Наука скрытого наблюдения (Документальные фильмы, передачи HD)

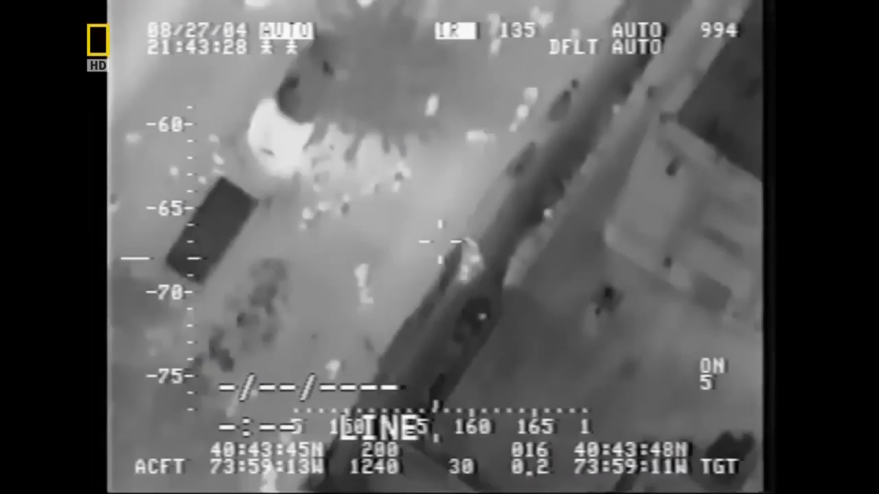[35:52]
Но учитывая то, что технологии становятся все более совершенными, это только начало.
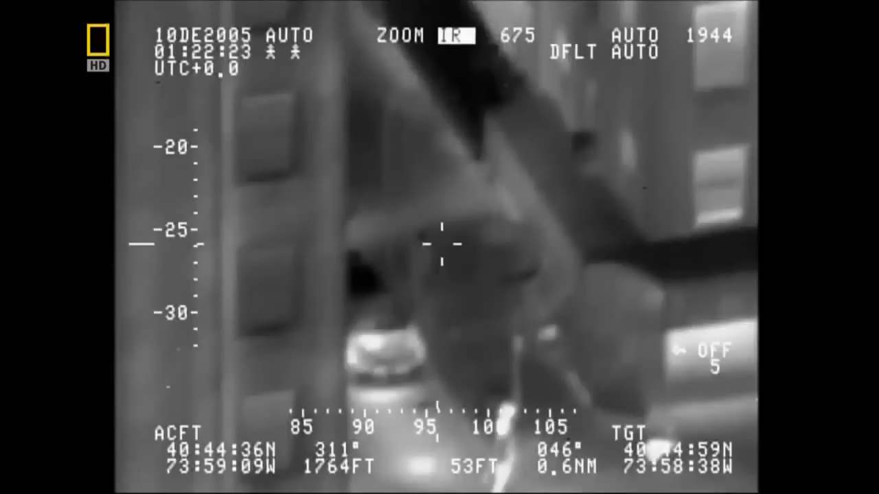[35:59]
Инструменты слежения уже вышли за рамки инфракрасных камер и наблюдают за нами не только полиция.